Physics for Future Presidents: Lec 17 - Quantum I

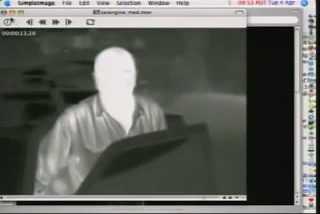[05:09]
So this is another far infrared image. Here's an interesting far infrared image. Here they added false color. So to make it more dramatic, to make it easier for the eye to interpret, the bright things were made, well, let me make this bigger, were made red, and the cool things were made blue.
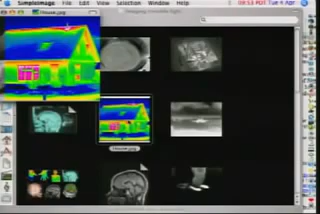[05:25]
And that's not because the camera sees red and blue. The camera doesn't see any color at all. It just measures one thing, the intensity. They add the false colors in the computer simply to make it easier for the eye to interpret. And as you look at this, in fact, what I'm going to do is move this over here, and then I can stay on this side. What do you see? Red is bright. So the windows, lots of energy being radiated out the windows.
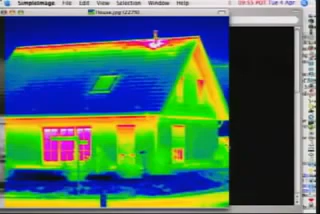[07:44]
So this is the sort of technology that can be absolutely valuable if you're trying to conserve energy. In other words, if you're trying to save money. Okay, let's do another one. I have a bunch of interesting photos, each one of which I find really interesting.
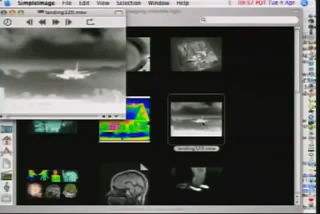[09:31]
It keeps on going until all four sectors have the same amount of heat in them. Then it's aimed at the heat. Typically, these are used against airplanes. And people really worried about Baghdad. People worry about the United States, all sorts of things. So here's a little bit of a movie of an airplane. And you can see it's glowing.
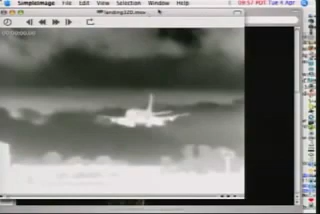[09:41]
That's because the sky, the clouds are warm. This is the ground. There's some warm clouds up there. It's going to come behind a building. I'll show you this movie. But there's the airplane coming in. And the airplane is warmer than the sky. Well, that's not surprising. It doesn't have to be very warm to be warmer than the sky. It's not as warm as a human, but they turned up the amplification so that the airplane glows. So let's watch this movie now. So here it's coming in. It was behind the building. It's coming towards us.
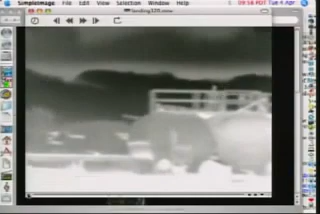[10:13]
Now take a look at the back of the engines. You see all this coming out there? See that glowing white stuff out the back of the engines? That's the exhausting fuel. It's not a flame. You've landed in an airplane.
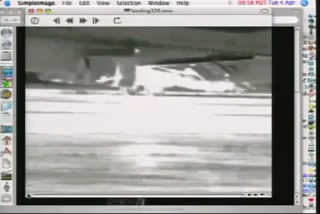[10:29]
You don't see flames shooting out of the back of the engines. Okay, but in the far infrared, it is glowing because it is a hot gas. And that's what the Stinger missile goes for. So let's just look at that again.
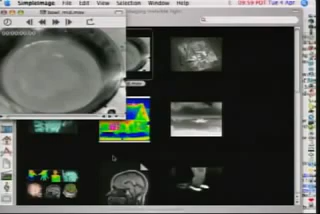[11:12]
Okay? But not quite so simple. It's a pan of cold water. And now what we're going to do is to pour some hot water into the cold water.
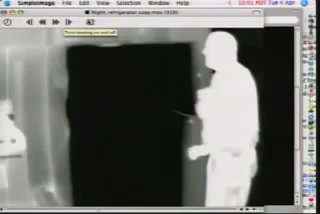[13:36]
I open the door, and it's dark, and I am glowing like crazy. Why is my clothing glowing? Well, the reason is, in order to see, well, I'm not that fat. We turned up the amplification in order to be able to look inside as best as possible. And so because you've done that, even his clothing now, you've just made it extra, extra bright.
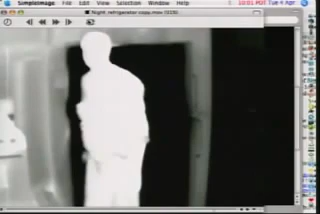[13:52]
Look over here on the wall. See his reflection? The far infrared is bouncing off the wall, and you can see the guy's reflection over here.
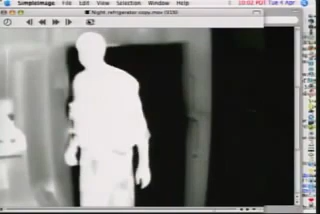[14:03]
Just watch it again. As it comes up, you see his reflection in the wall. The wall's acting like a mirror. It bounces the far infrared better than it bounces visible.
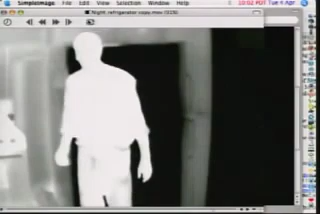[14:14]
Of course, maybe you'd see it in the visible, too. Okay. These are the invisible light movies.
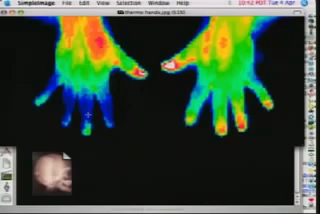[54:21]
They are not getting as much blood as the other hand is. There's something wrong with these fingers. So this is, again, just infrared. Here's another infrared thing.
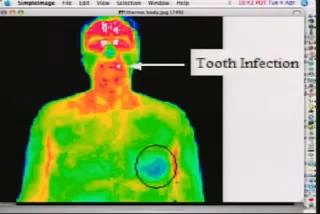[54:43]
Interesting that you really glow. And I don't know what these circles mean, but nice picture.